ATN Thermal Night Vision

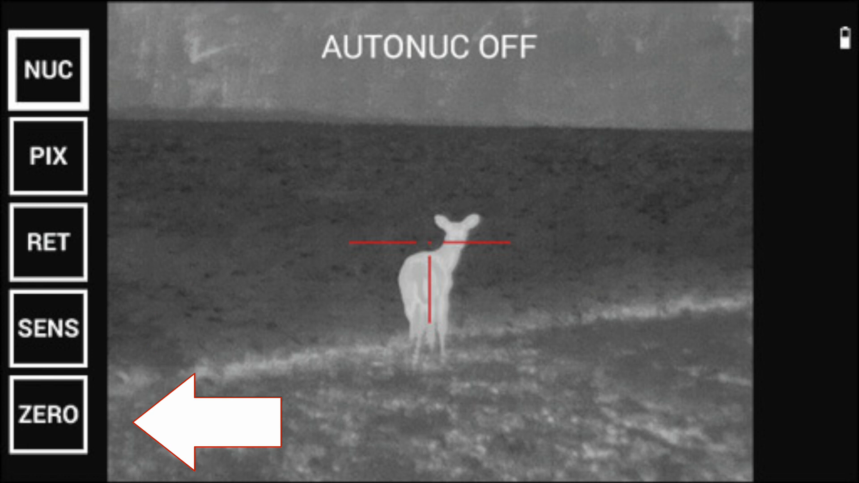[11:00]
Then there is the SEND option again allowing you to take control but this time you're adjusting the thermal sensitivity of the scope. Then finally there is the ZERO option that allows you to complete a one shot zero action. Always a favourite of mine.